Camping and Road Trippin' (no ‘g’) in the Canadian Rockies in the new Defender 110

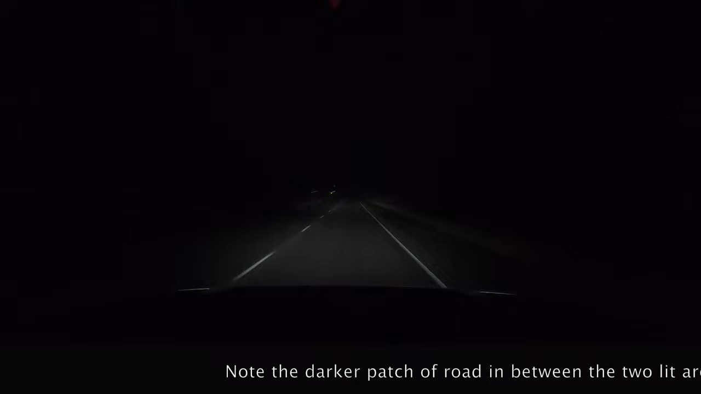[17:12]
and the mountains, and you can see the signs at the side of the road and the reflectors lighting up, but that's with the bright lights on and my steady light bar,
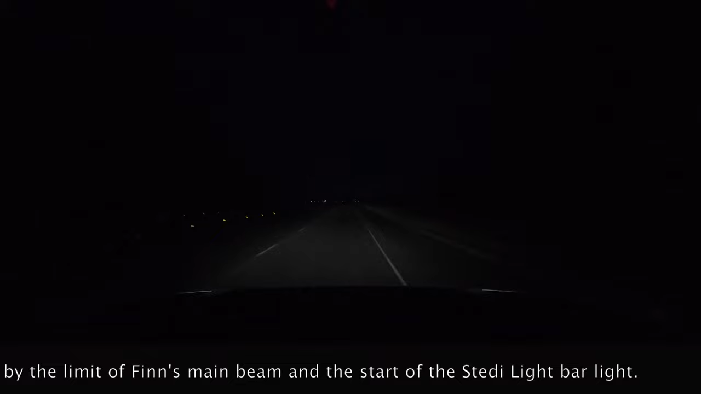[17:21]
which you'll see at the fog shortly, and you can see just exactly how far you can't see even with the big light. You can just about see that the big light does bounce on the highway further up.
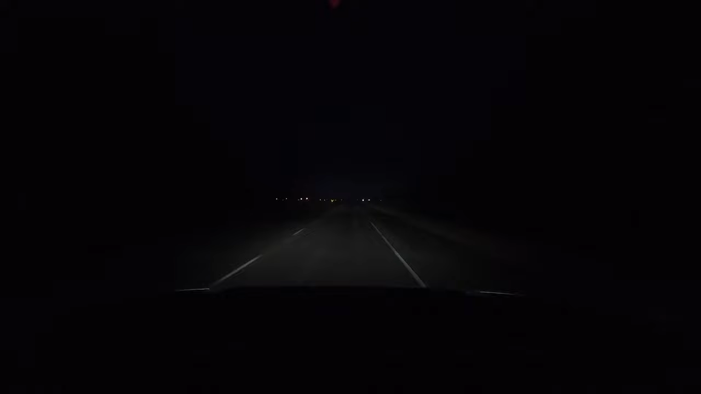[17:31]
It's obviously a lot better vision, you know, when you sat there, but now the fog starts to roll in, you can see where the light beam is lit up by, well, the fog is lit up by the light beam, and it ends up with this very sort of strange tractor beam affair. But the steady light bar is outstanding in terms of performance, and even though there was some reflected light here,
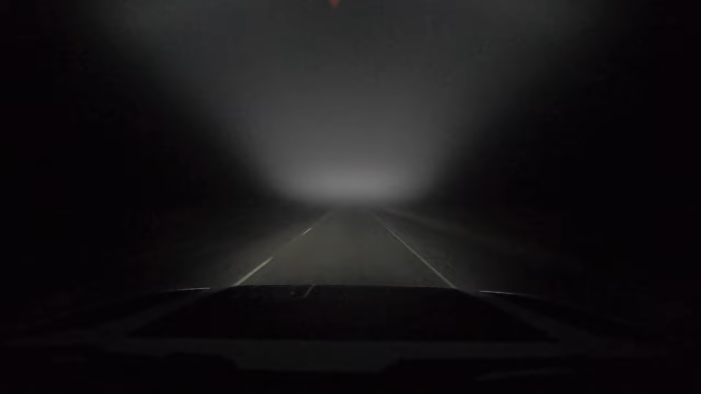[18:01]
as you can see from the cloud, visibility was far superior with the light bar and with just the standard lights. As you can see, I've knocked it off here, and there's a big difference between lit up and not lit up, and you are able to see the reflectors shining up and lighting up a lot further off, which gives you some direction, some indication of the direction of the road, and of course for animals popping out of the ditch.